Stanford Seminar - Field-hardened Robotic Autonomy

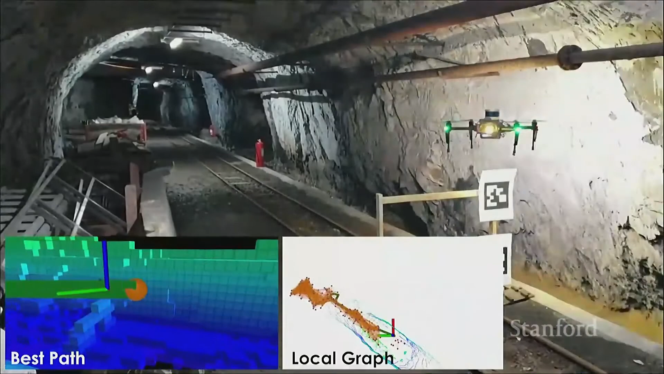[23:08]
This is the local graph. We sample the graph in the environment. The green one is the optimized path.
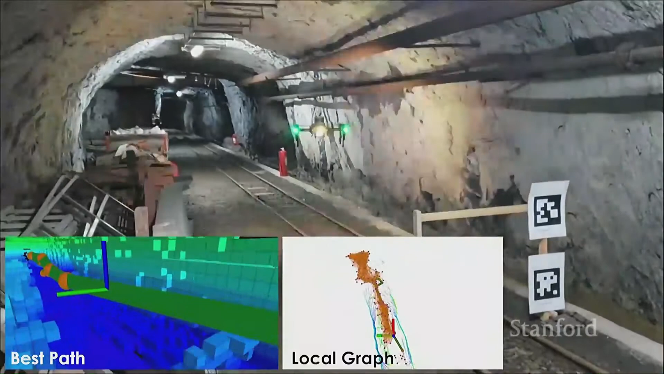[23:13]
The robot follows the path that you see. It keeps exploring the environment. Now, this particular video relates to an area of the mine there, the Gonson underground mine. There is a dead end, fairly close.
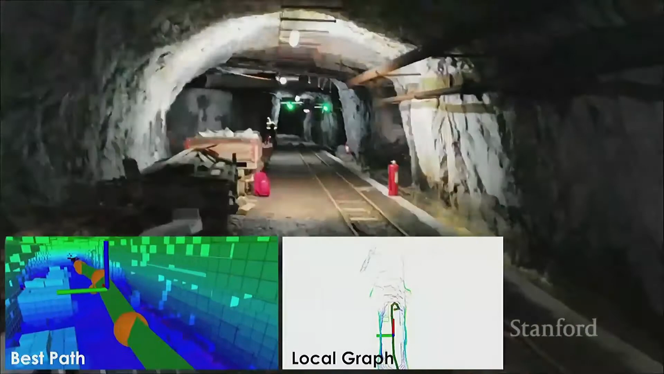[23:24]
And the robot, at this point, will identify that it has to go backwards. So now we play the video a little bit too fast because that was an IRO submission and we had to, yeah, play for one minute video.
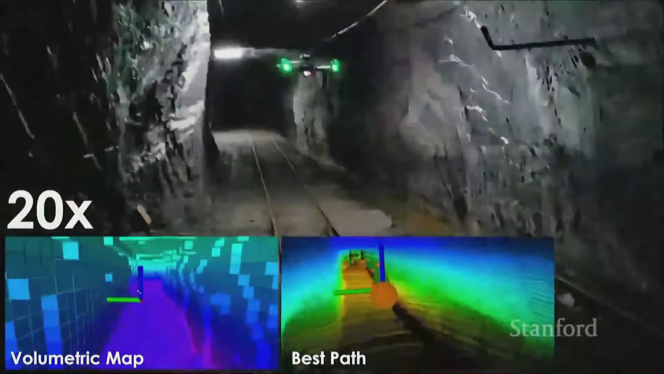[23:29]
So eventually it will go backwards.
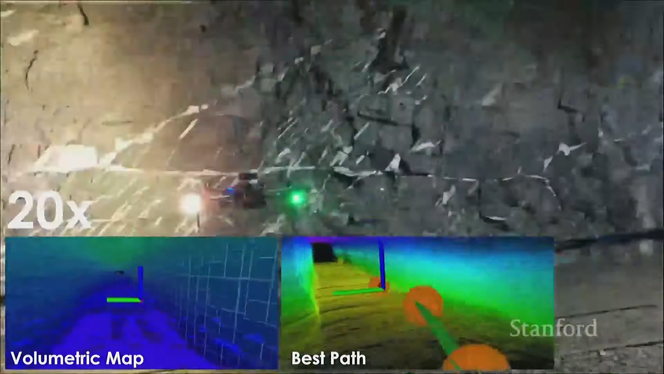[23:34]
It will keep exploring now a new drift of the mine.
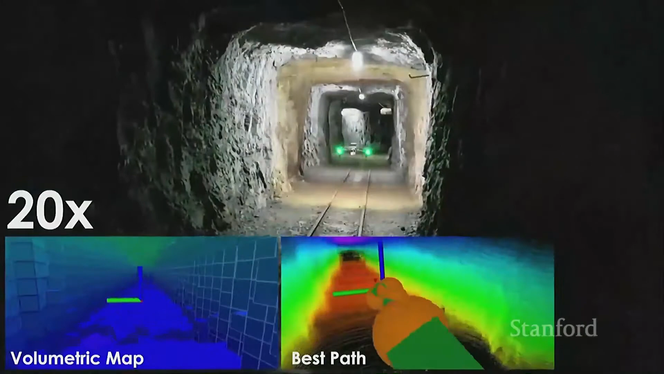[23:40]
Um, it has some cool parts because we're testing together with the animal-legged robotic system from ETH. At some point the robot will go above animal to fly as that one robot had stopped for the other robot to do the process. So here's what I'm saying.
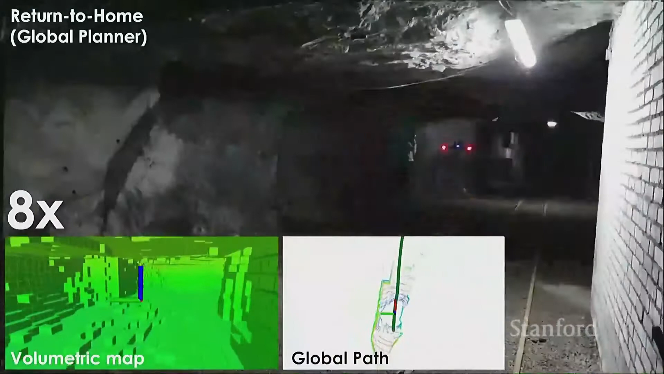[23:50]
And eventually at this point, uh, the battery is going down and the robot will start homing automatically to its initial location. And this is the resulting map that you see from the, from the mine.
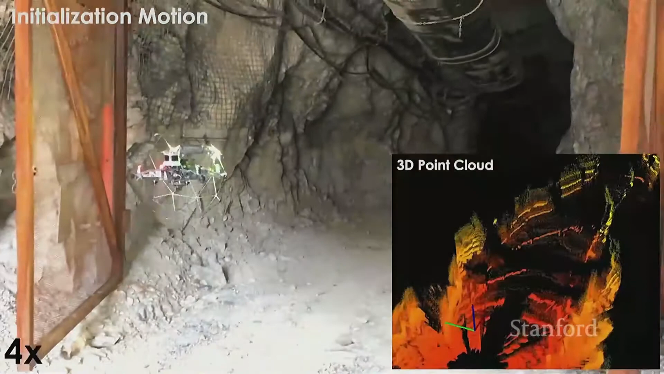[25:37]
It's a bit occluded there, uh, where we placed it. Now we are, uh, repositioning some things.
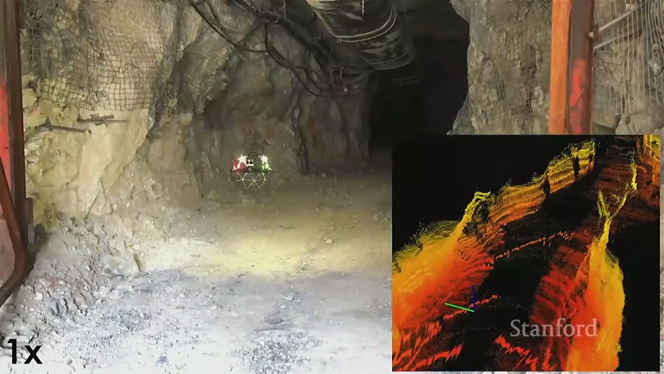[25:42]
And this is the VoxFlox representation that you saw before, the occupancy map from VoxFlox. And now the robot will start going inside its underground mine. And it will explore it with a speed that was the limit not coming now from the planner,
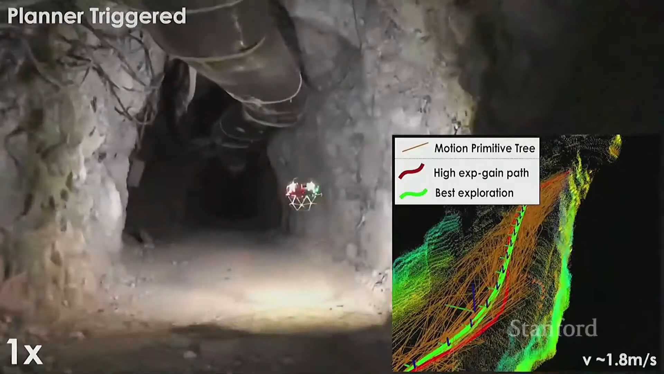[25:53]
which was very fast, but actually coming from what we thought at least back then that was a collision-tolerant speed. I mean, a speed that even if we touch a wall, we can survive, which is not very high at the moment.
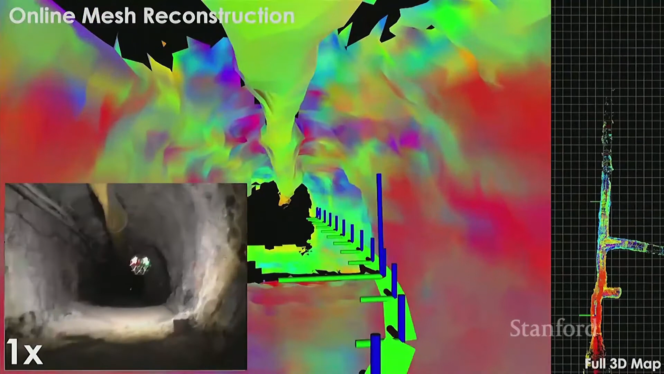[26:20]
So here we will explore this mine, this kind of straight drift, so it's, uh, not super exciting. Afterwards I'm gonna present a result from an abandoned mine. This is a completely different experience if you try to get your robot into an abandoned place.
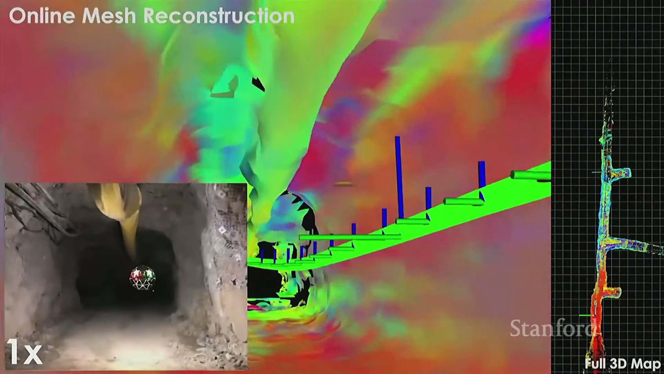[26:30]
You yourself, actually, you're not feeling sure about where you're navigating.
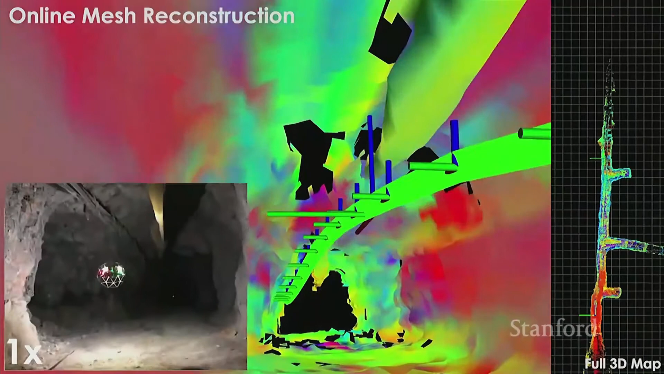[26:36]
And it was a very narrow place because that's how mines were built originally. So if we play this video a little bit faster.
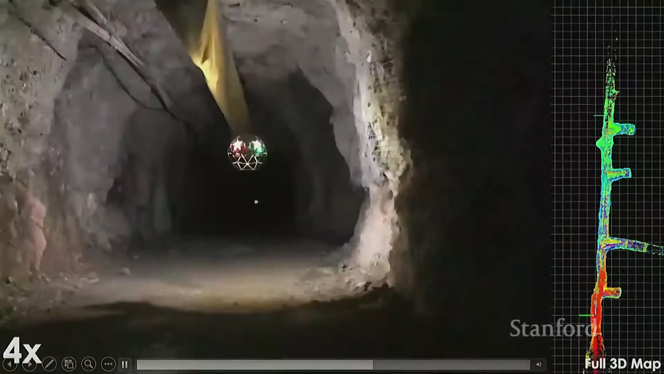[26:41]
Yes, so here. Here we even completely eliminate the need for it to account for a larger,
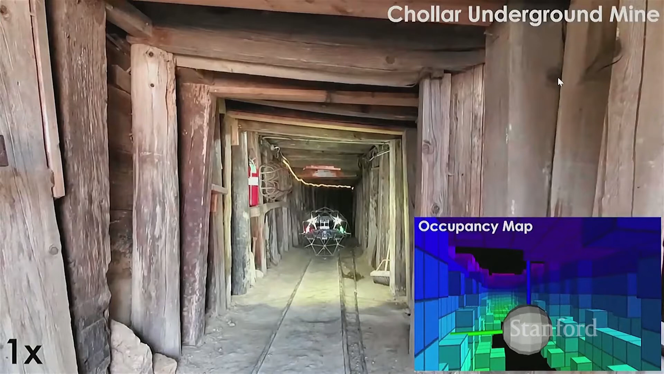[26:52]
uh, size compared to itself in order to avoid collisions. Here we just consider the exact diameter of the robot.
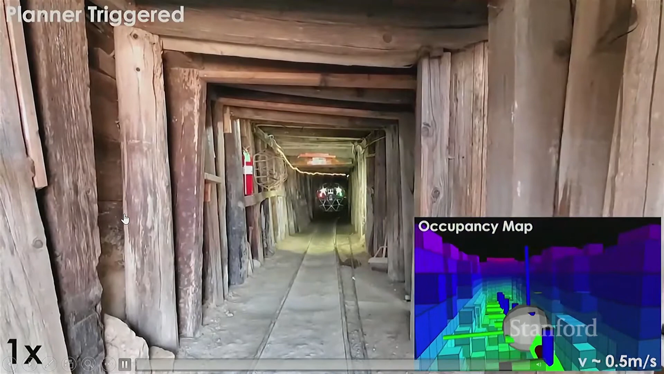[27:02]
And you will see it will explore this underground Scholar mine, as it is called. And at one particular point you will see it will make a small collision with the environment, which is nothing special. But it, the fact is that that was actually unintended.
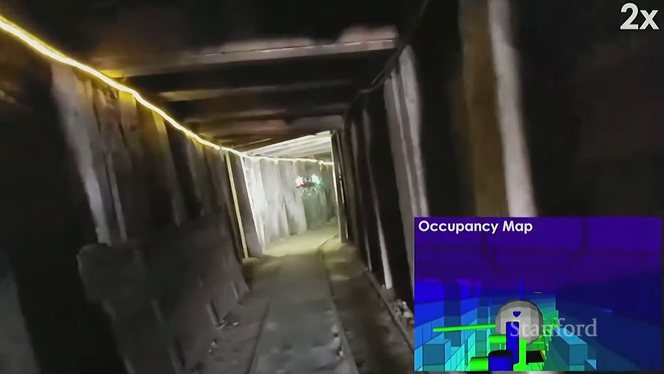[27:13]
That was not even planned from the, from the planner to intentionally collide. That was just happening because the environment was so small.
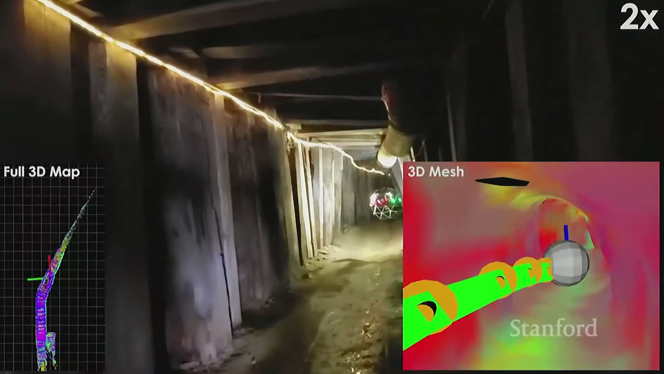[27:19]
There are some, of course, uh, disturbance on the robot even from itself, right, from the turbulence it generates.
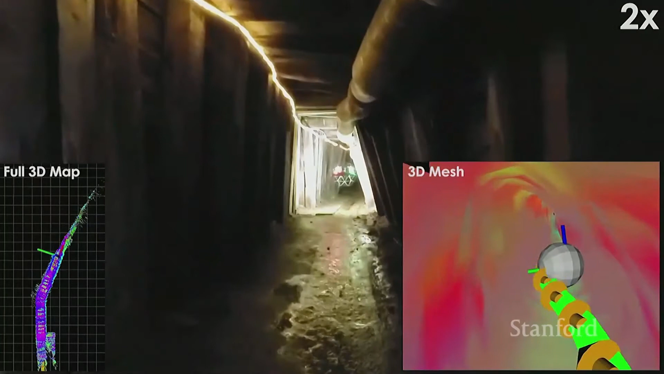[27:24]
That was one of the collisions, and the robot then after continuous exploration.